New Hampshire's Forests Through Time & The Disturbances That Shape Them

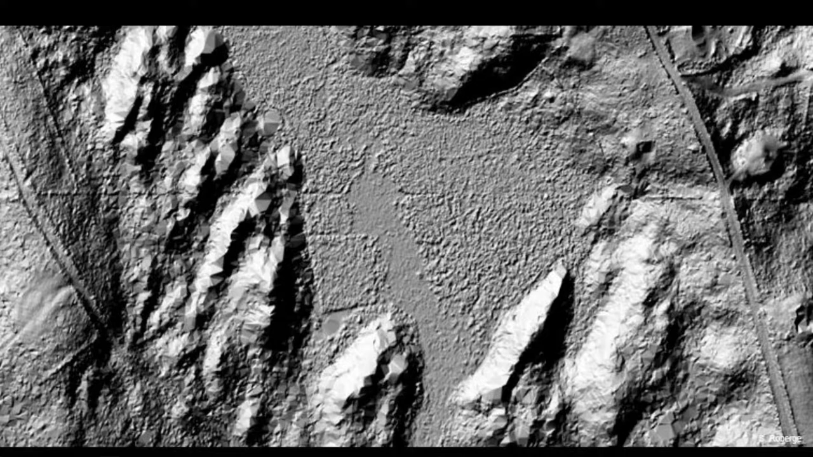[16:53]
same site, just different using laser technology to show it off. Also, if you go to Boston, you start looking at the Charles River.